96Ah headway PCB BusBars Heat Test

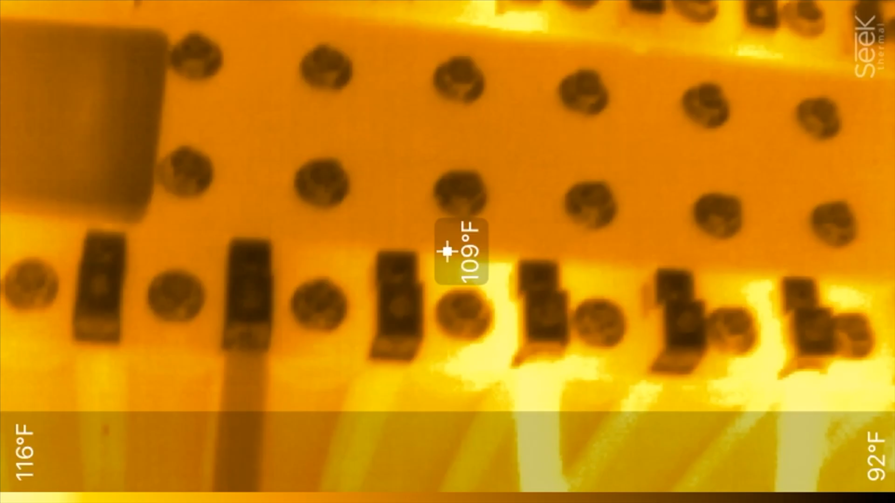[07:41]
On screen: spot 109°F, scale top 116°F, scale bottom 92°F
obviously on these ones that were below 100 amps are low these are about 115
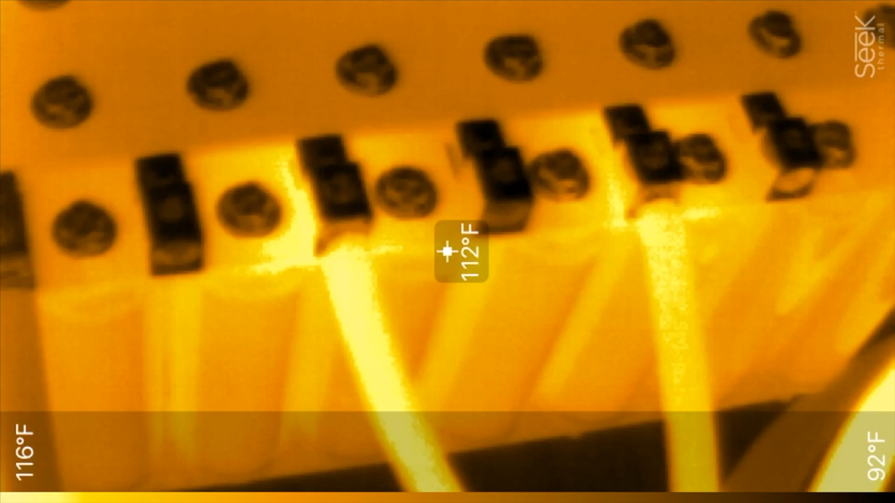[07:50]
On screen: spot 112°F, scale top 116°F, scale bottom 92°F
and these ones are about 115 same as over there 115 degrees so that's how hot they
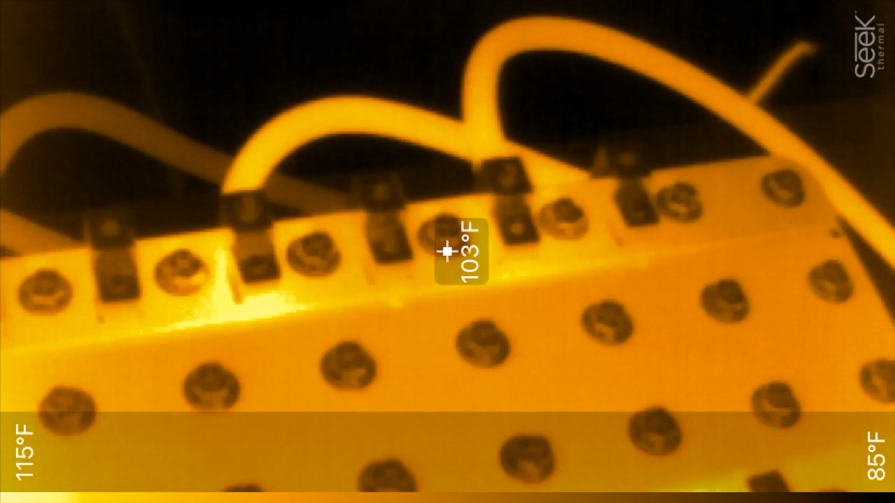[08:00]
On screen: spot 103°F, scale top 115°F, scale bottom 85°F
get if you're removing about 400 amps continuous